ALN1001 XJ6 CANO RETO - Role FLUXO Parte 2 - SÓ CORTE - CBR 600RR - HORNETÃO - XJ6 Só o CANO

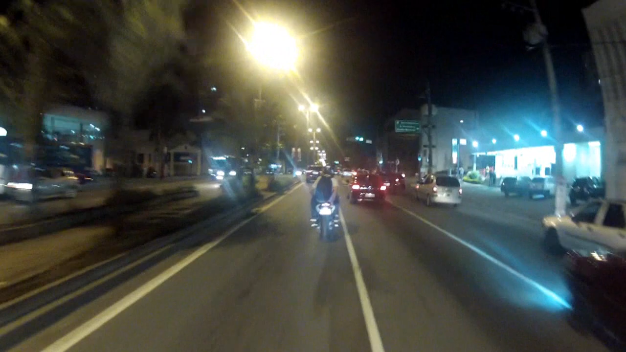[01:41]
Ai! Vocês não rolê comigo! Que é só louco, irmão! Olha que São Caetano, segunda parte! Caralho! Olha o Mano Rico!
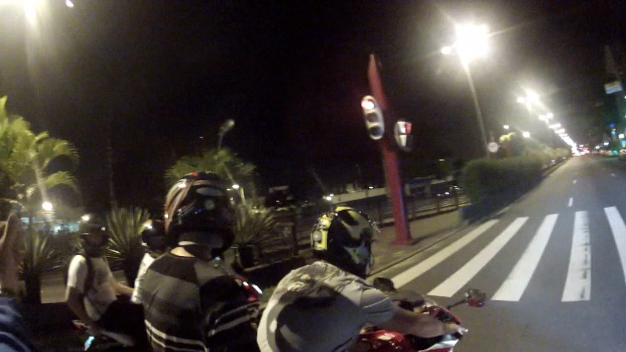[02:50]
Farol abriu, tio! Olha um rolezinho suave pra nós conhecer a quebrada, mano. Caralho, aí sim, hein, Rico! Põe a mão no ouvido, caralho, põe!
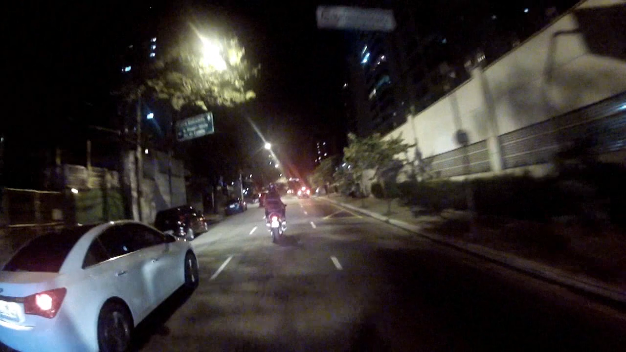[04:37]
Eu acho que eu tô vendo, não. tá vendo se tomou multa.
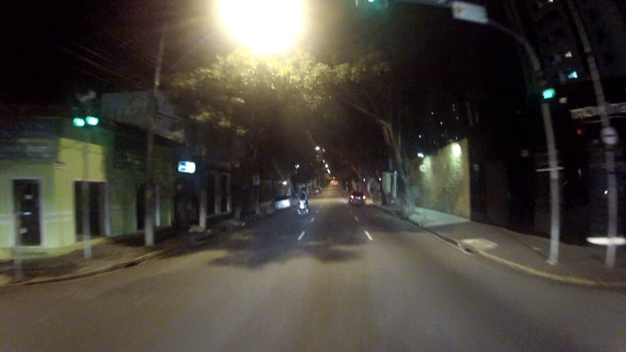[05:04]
Ó, ó o radarzinho ali, ó.
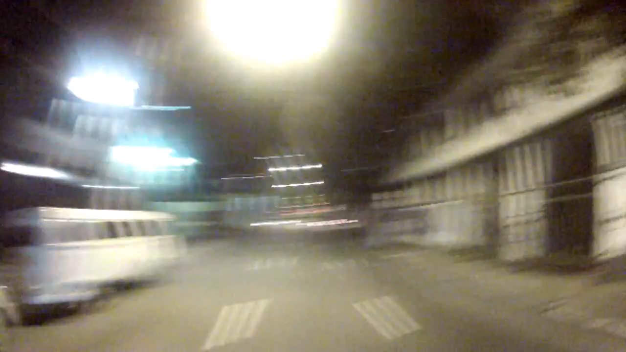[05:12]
Ó o radarzinho ali moscando. Radar é 50, 60 por hora toma multa, né, tio? Aí é foda também, né?